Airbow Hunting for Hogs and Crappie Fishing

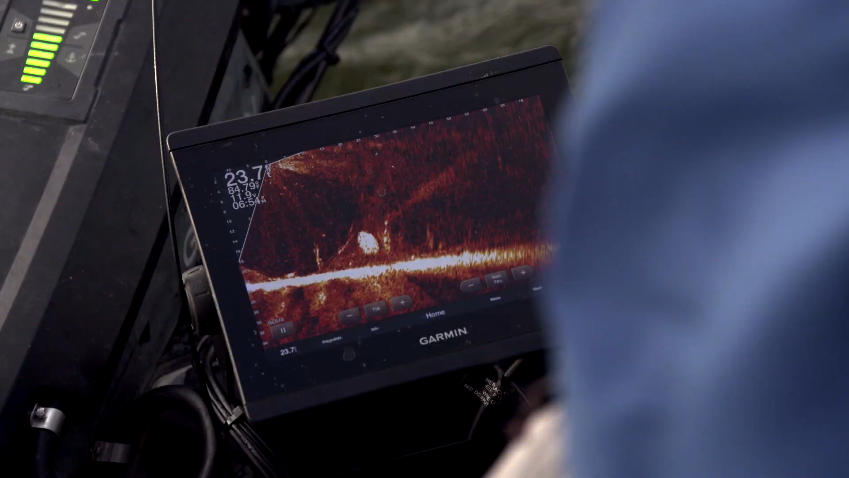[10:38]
find and you know there's fish
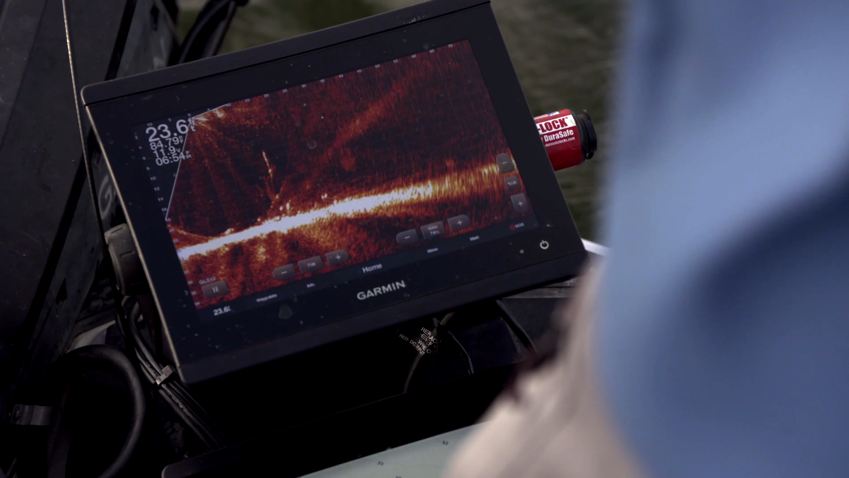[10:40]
on every one of them the crappie just didn't cooperate that well we were catching a lot of catfish i can't
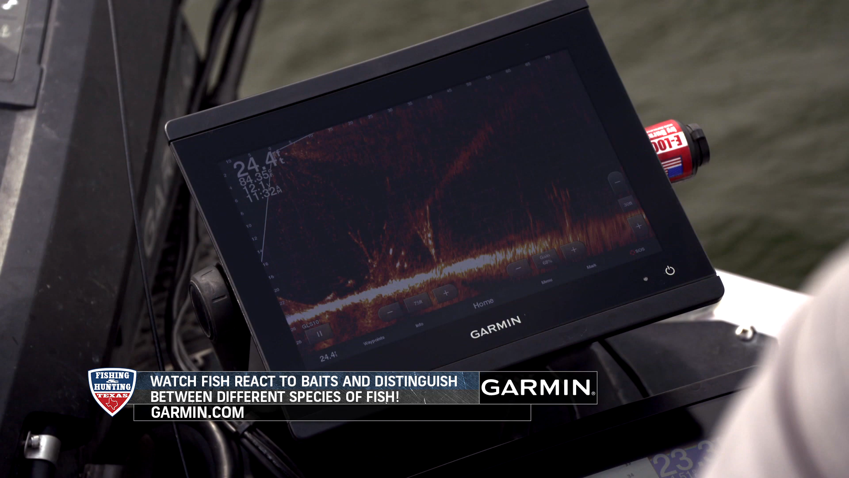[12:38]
can actually see groups of fish you can see the fish move up there to your bait the maddening thing about this trip was is we could see them but
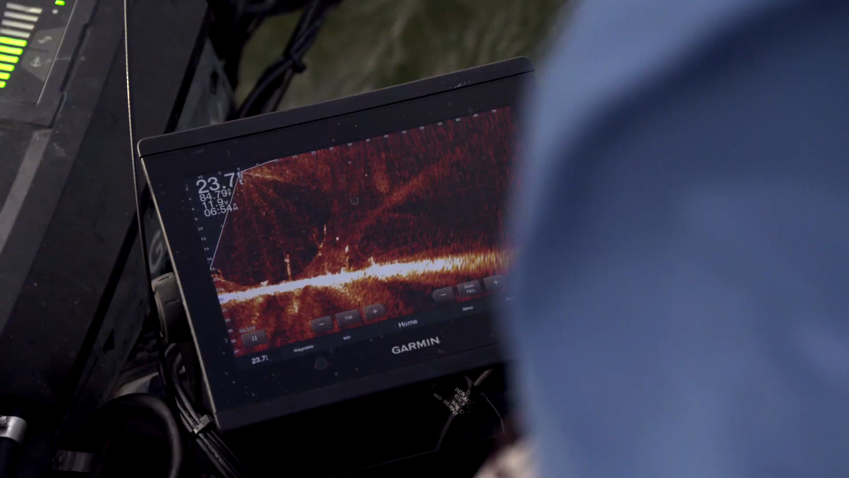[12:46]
they just wouldn't bite they'd kind of sponge that
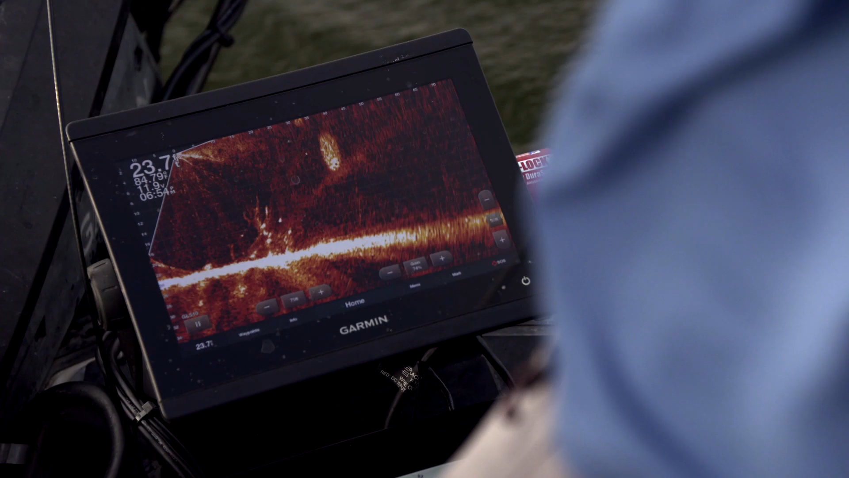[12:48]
minnow and you'd kind of feel them and you pull and they get your bait you know and it was just maddening but sometimes you know it just doesn't go exactly like you
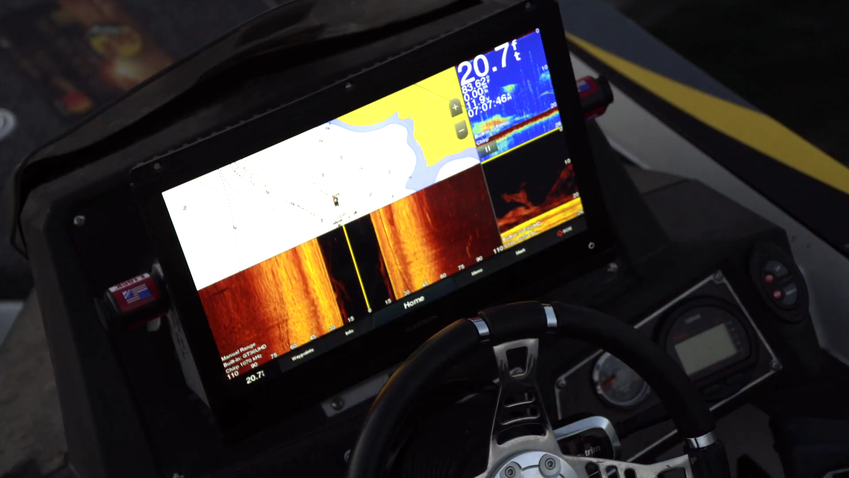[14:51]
On screen: depth 20.7 ft
screen set up is i've got one of them on panoptics and
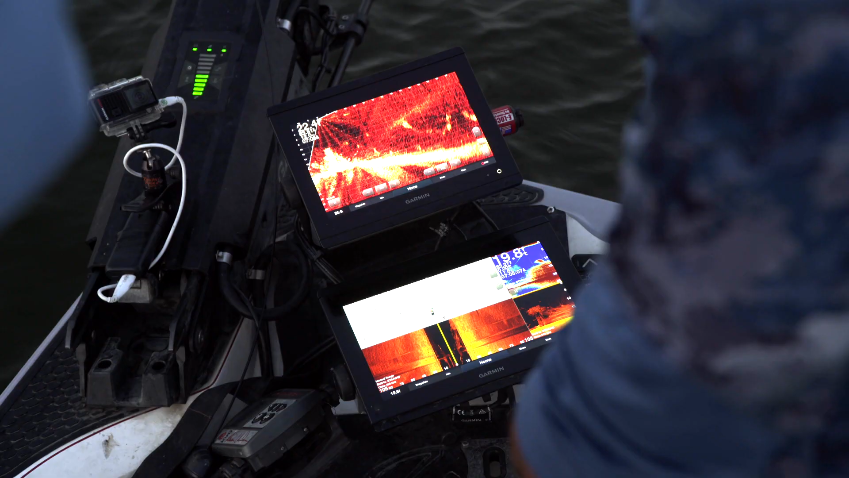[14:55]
panoptics has just kind of become
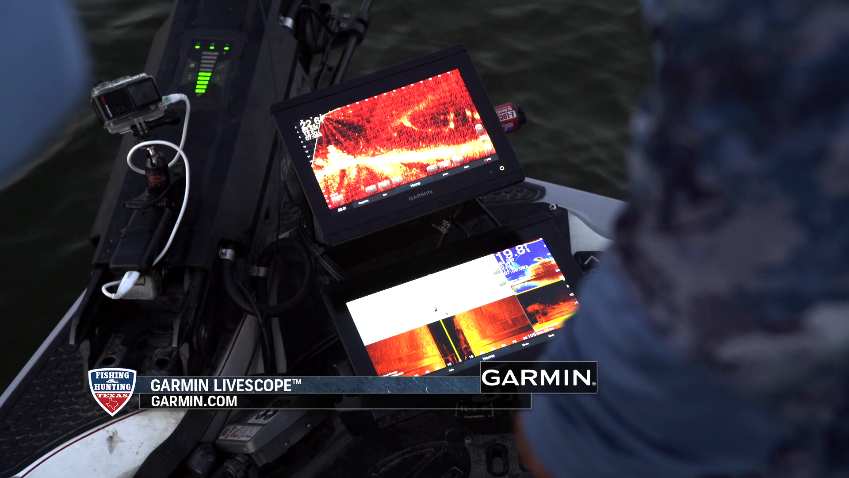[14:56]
the essential one because i can look around and see everything that i need to see i can see brush i can see
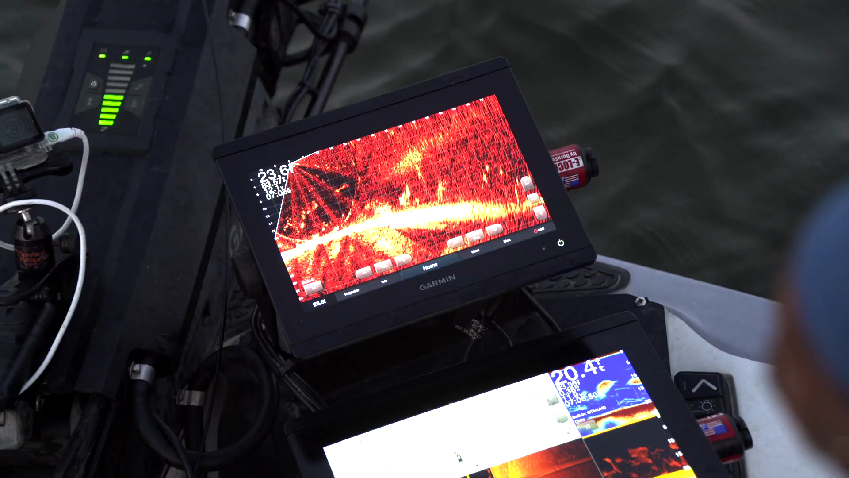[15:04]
fish and then i also got any waypoints i want to see i'll see on here i can still look out to the side on side view look down on
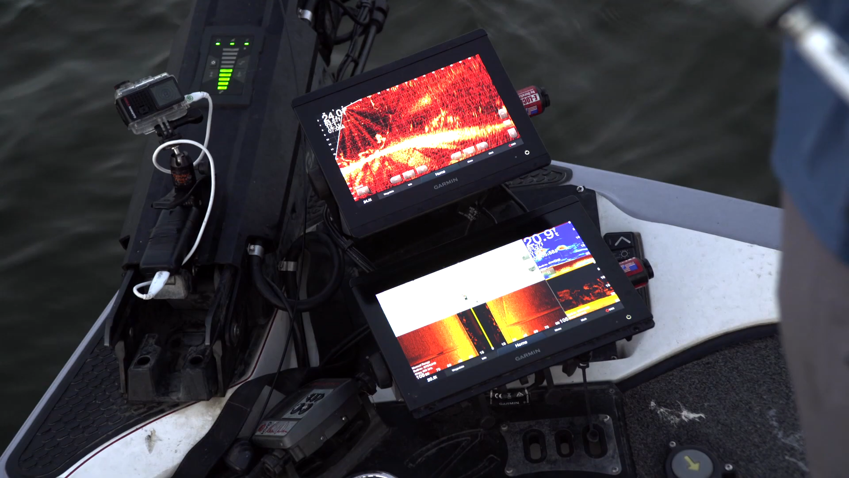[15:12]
traditional or down view so i really like it that way it works really well bass fishing or crappie fishing the gorman live
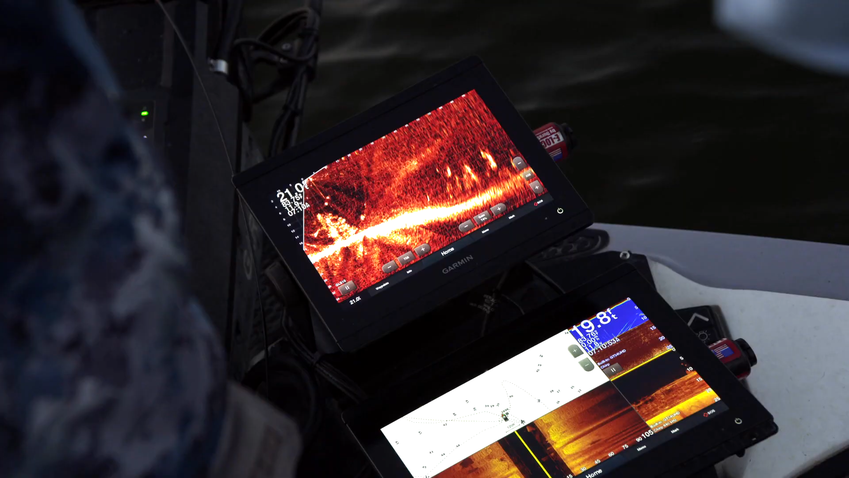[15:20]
scope performed how it always does and showed clark
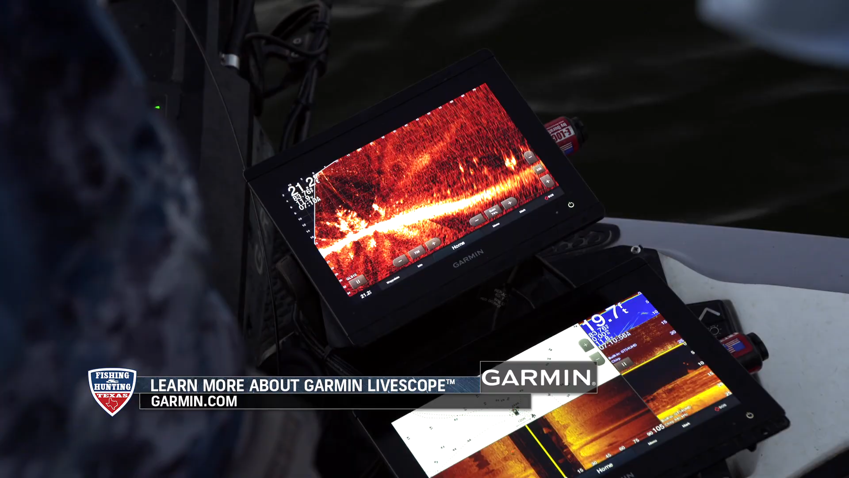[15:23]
and michael exactly what was below the boat but just like the previous day they reeled in a whole